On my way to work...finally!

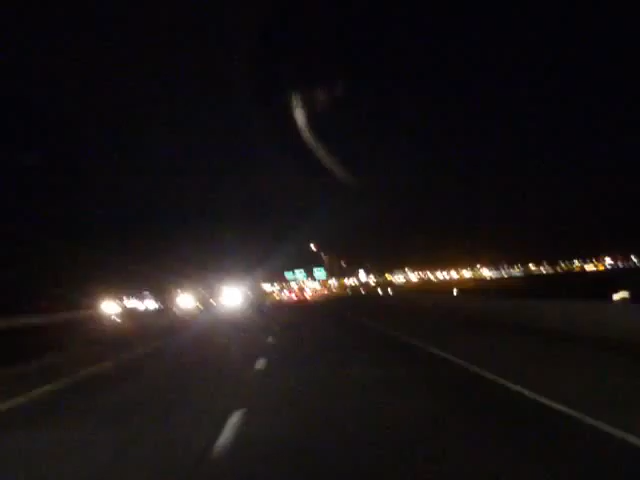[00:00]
Now we're on North Temple, if you guys remember, this is the street that runs perpendicular to State Street.